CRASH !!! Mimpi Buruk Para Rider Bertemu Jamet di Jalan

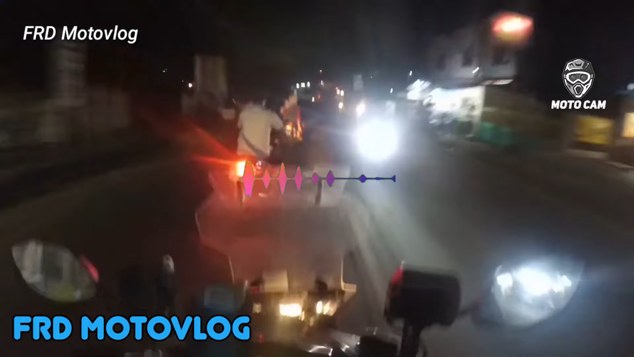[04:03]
dan nyium ban belakang si motor bapak pun tak dapat terhindarkan cuy Akibatnya si motor vlogger jatuh dari motornya Si bapak yang terlihat